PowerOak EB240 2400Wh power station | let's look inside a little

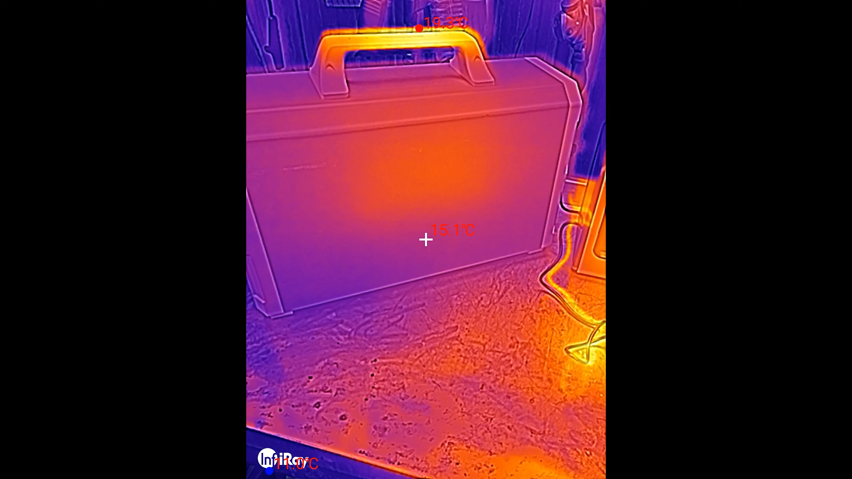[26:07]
Bonus. Thermal footage. Of it charging. So. The handle's hot.
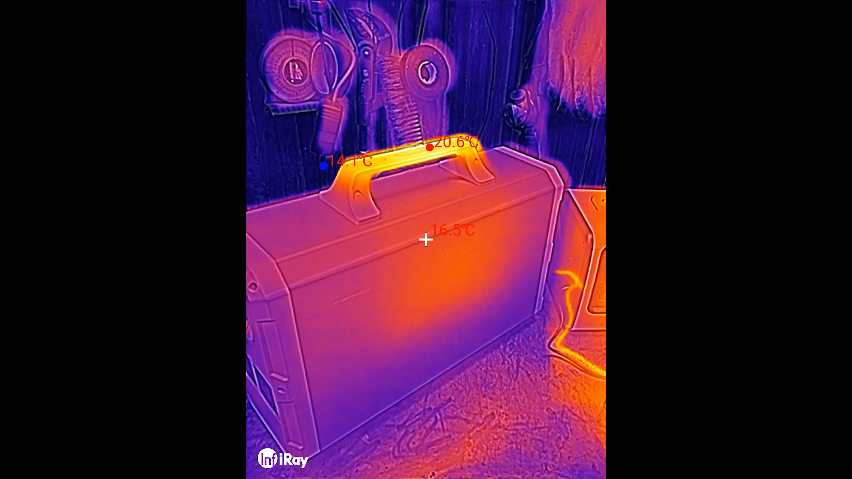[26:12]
On screen: max 20.6°C, min 14.1°C
Where I've been holding it. And there's a. Very slight. Temperature change.
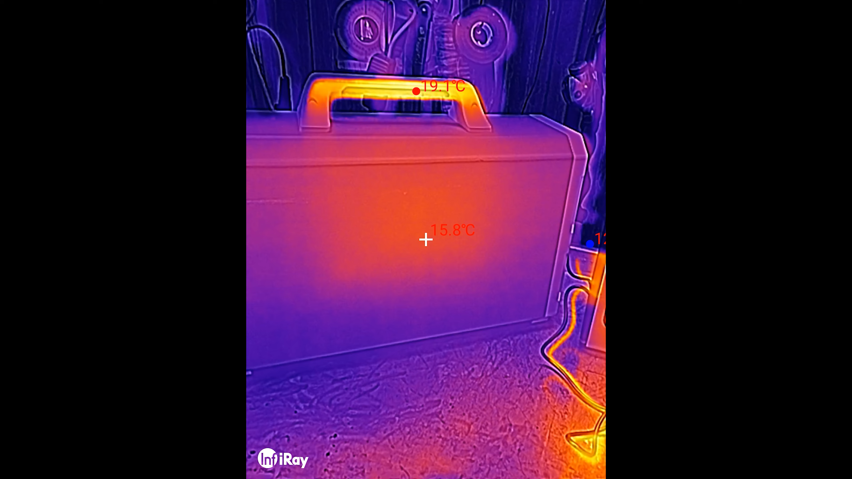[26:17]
On screen: spot 15.8°C
16. 14. Of the insides. And.
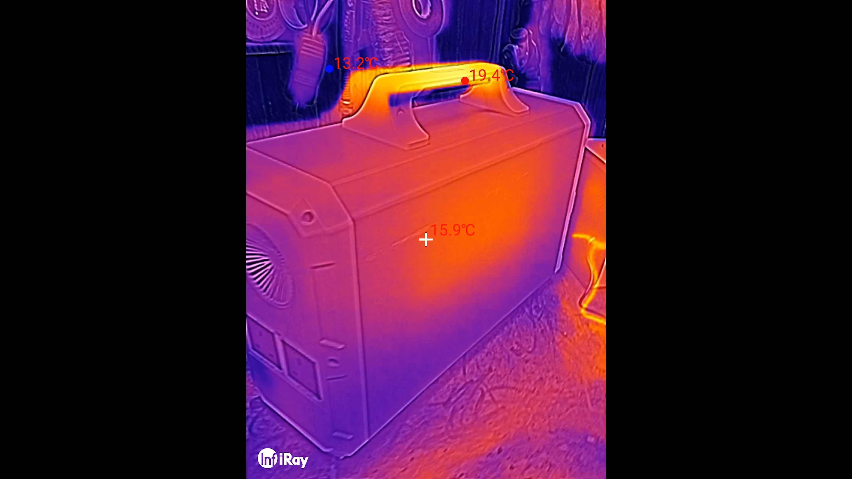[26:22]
On screen: spot 15.9°C, max 19.4°C, min 13.2°C
On the fan. Output. You can. Peer inside. Into the.
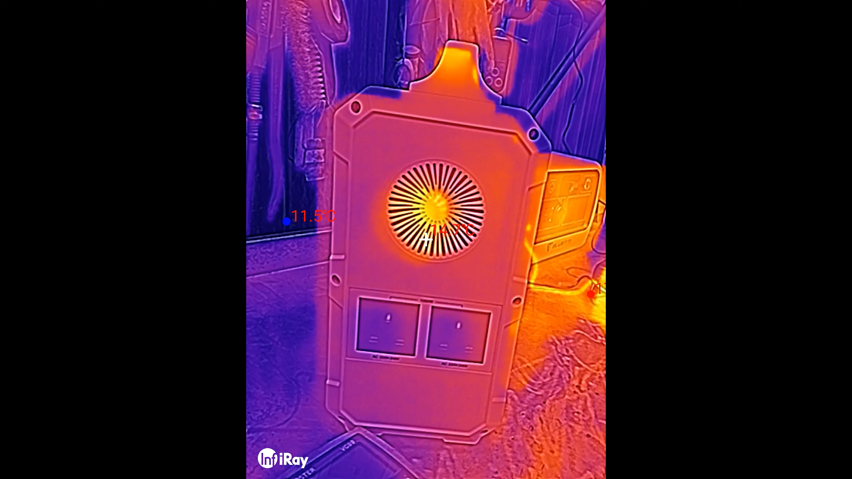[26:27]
Depths. Again. There's. What is it? Like. 16. Versus 15.
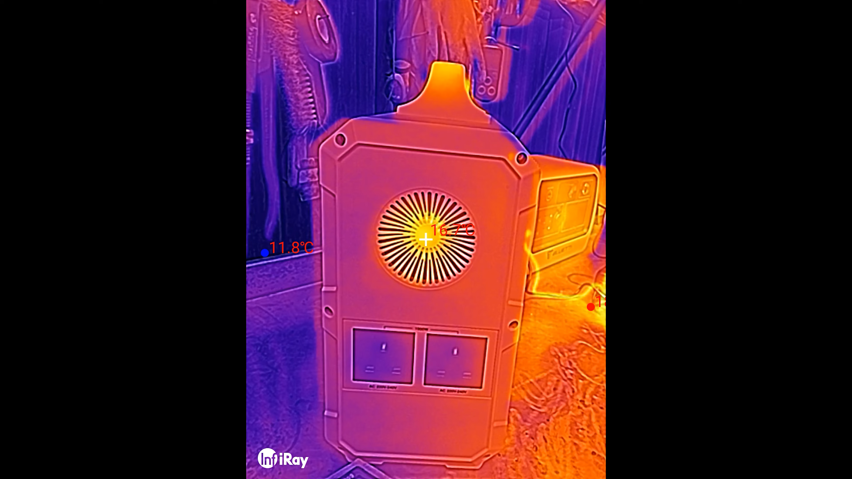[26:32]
Outside. The. Hottest bits. Probably the. Power wire. Actually.
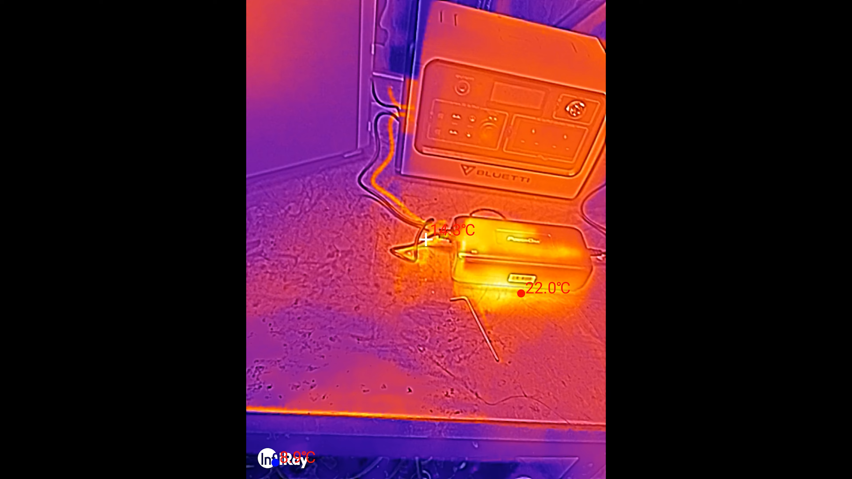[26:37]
The power brick. It doesn't feel. But obviously. It's.
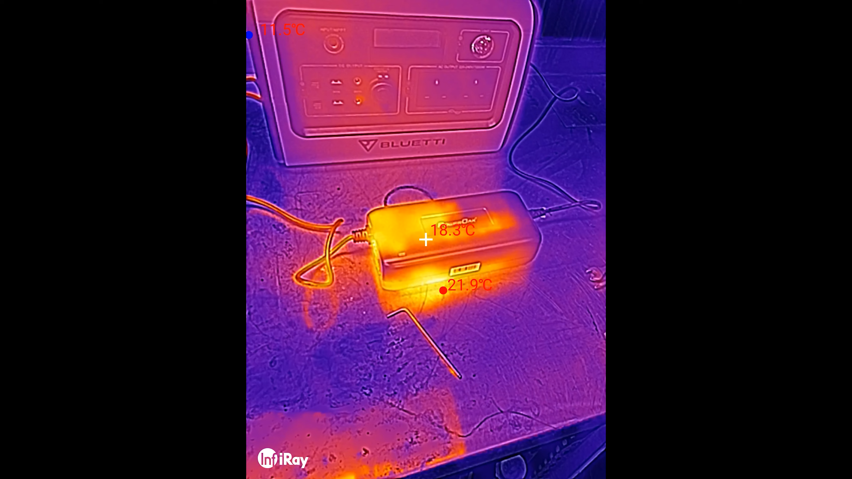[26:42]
On screen: spot 18.3°C, max 21.9°C
It's a little bit. And I think the wires. Just being.
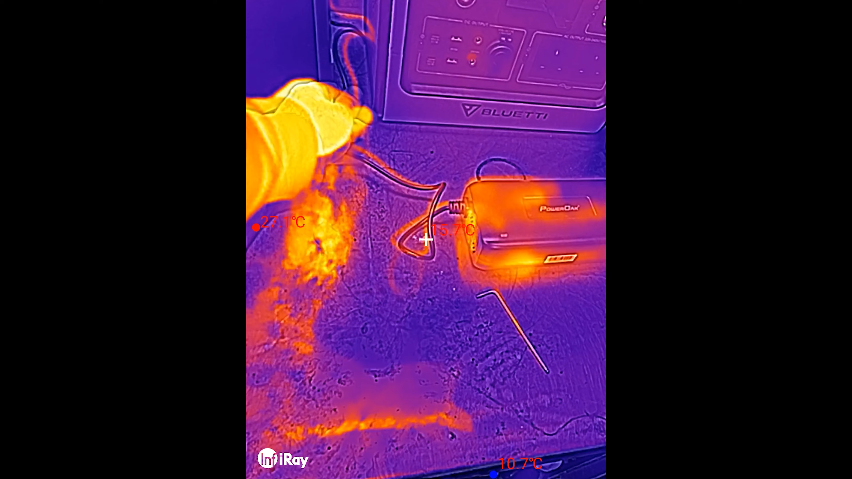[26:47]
Black. But. It doesn't feel. Feel hot. But it's.
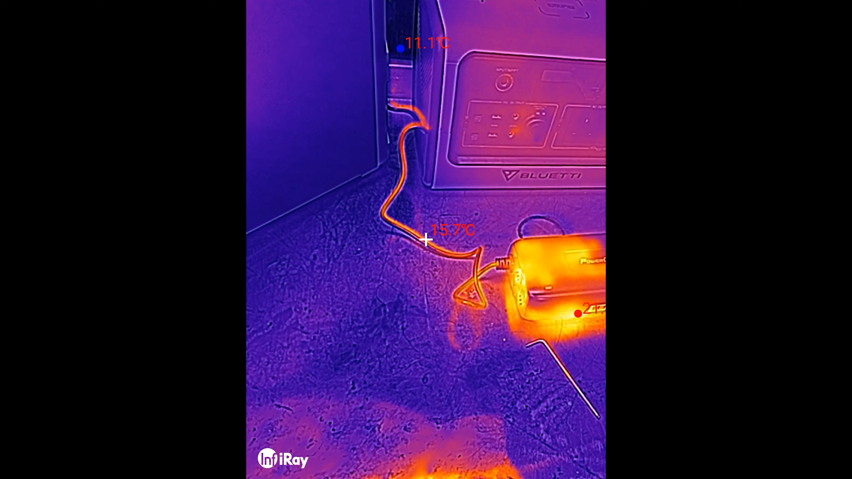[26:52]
It's. Still haven't got a temperature change. Cause ambient in here is like. Oh.
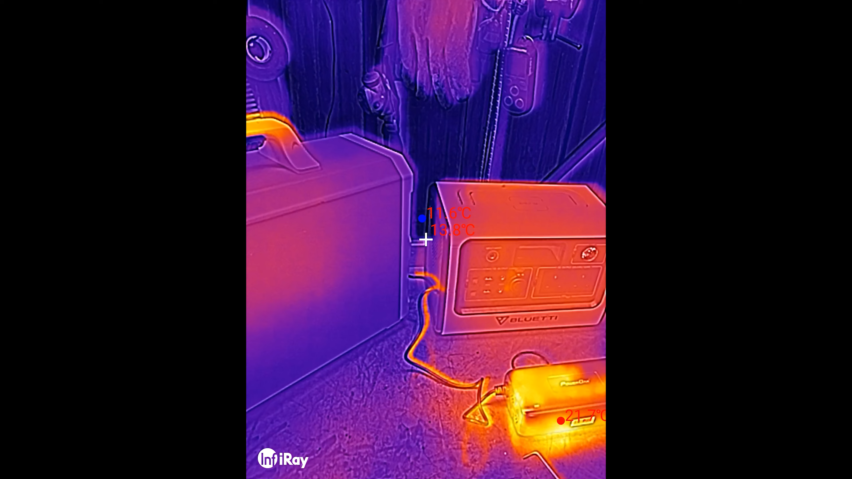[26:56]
What's ambient? 12 degrees. But it's got slight warmth to it.
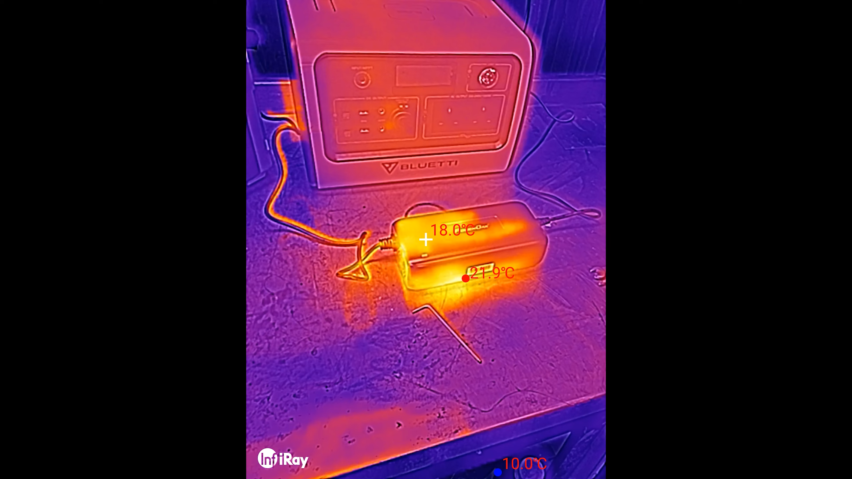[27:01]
On screen: spot 18.0°C
Anyway. Bonus. Thermal footage. Talkoud. Of the equipment.